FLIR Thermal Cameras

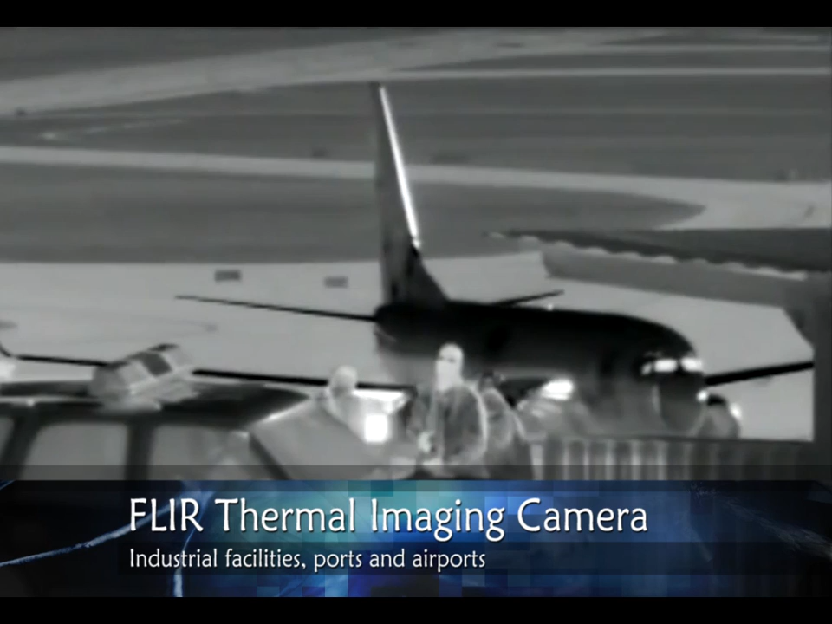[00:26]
Thanks to their ability to detect man-sized targets at extremely long distances,
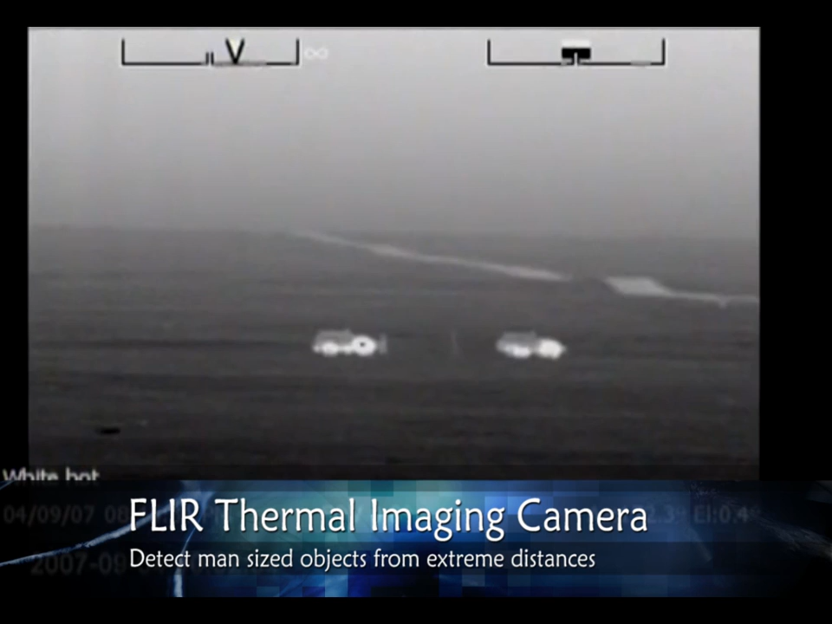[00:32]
thermal imaging cameras are also extremely suited for border surveillance. The HRC is available as a thermal imaging camera only or as a multi-sensor.
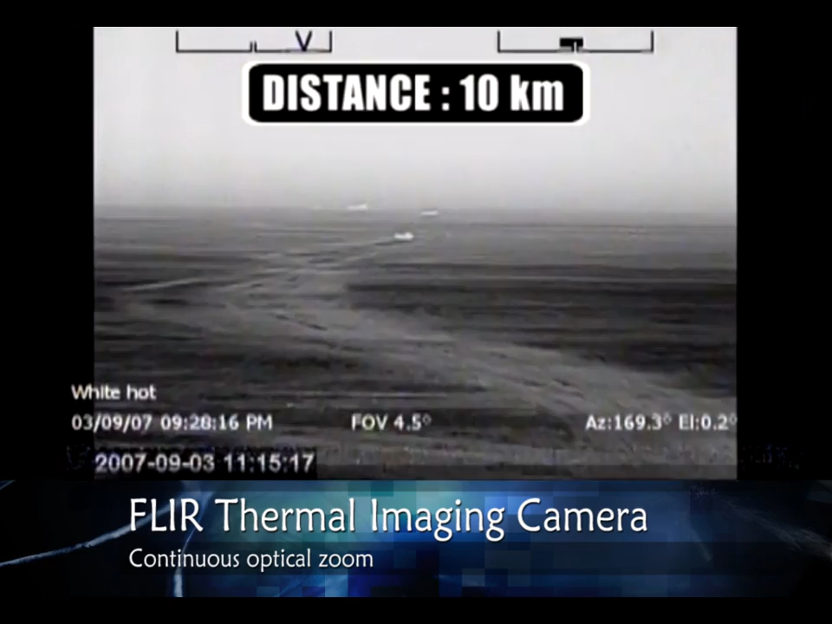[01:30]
With the HRC-S, man-sized targets can be detected up to a distance of approximately 13 km.
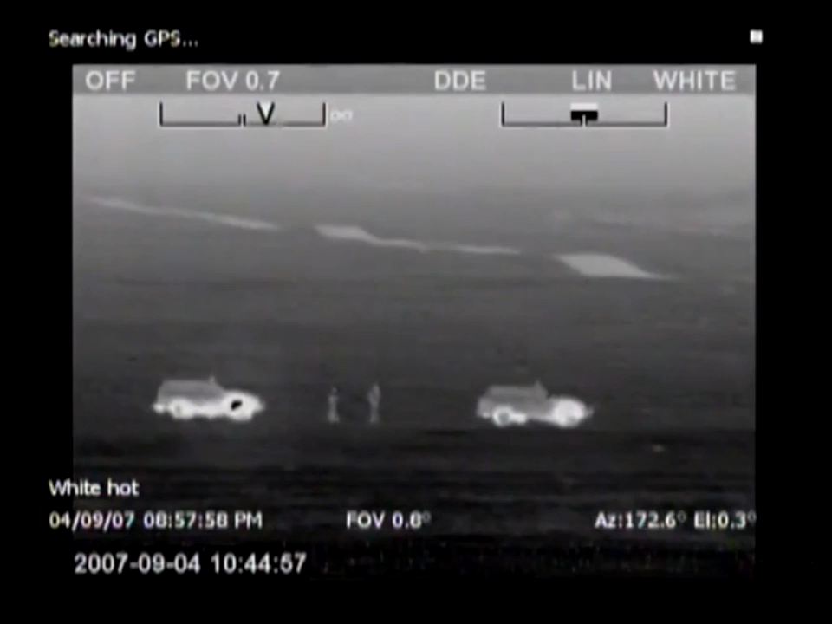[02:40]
Identification is a term which is often used in the military sense of the word, seeing if someone is friend or foe.
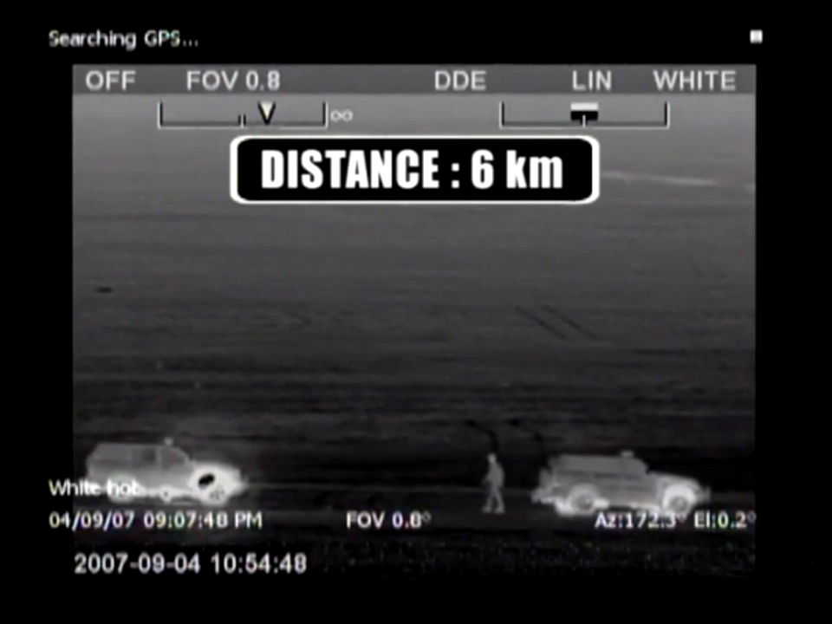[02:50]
With the HRCU you can identify a target the size of a human object at no less than 4 km.
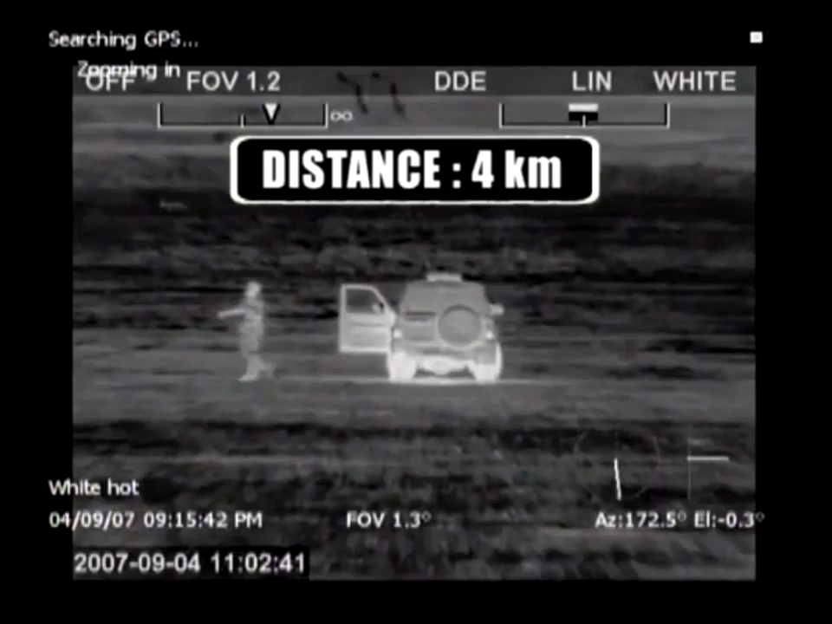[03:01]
Identifying a 2.3 x 2.3 m object can be done at approximately 9 km away.
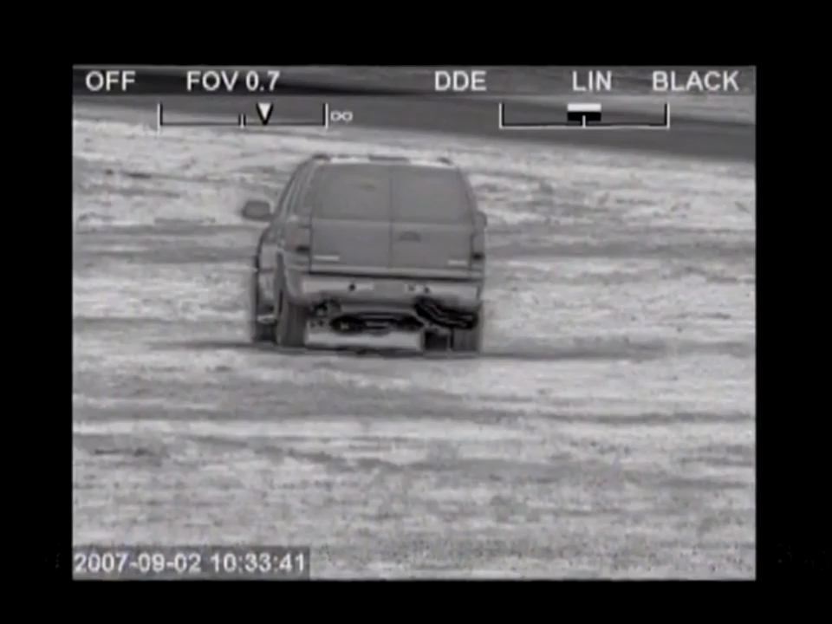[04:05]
Different color palettes are available to adapt the HRC images to user preference.
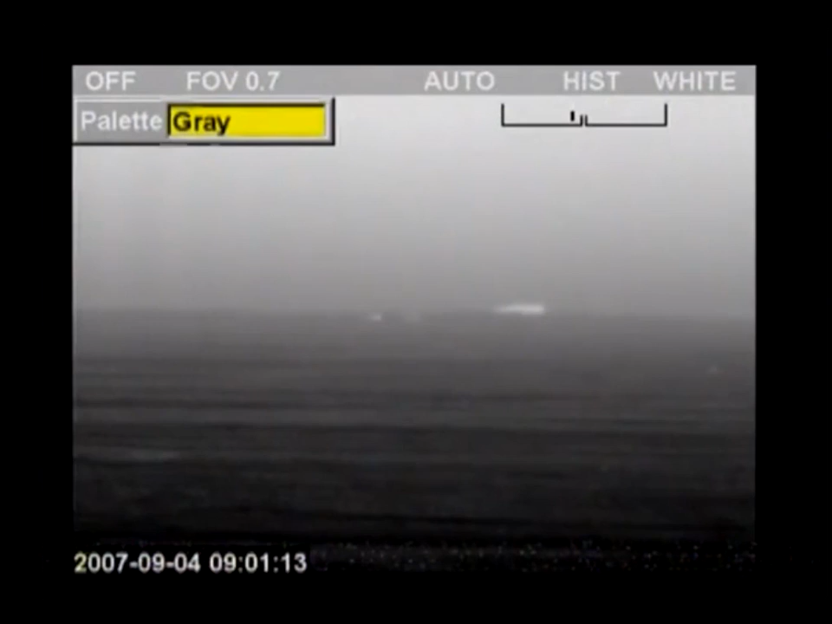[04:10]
Protect your country's borders, ports,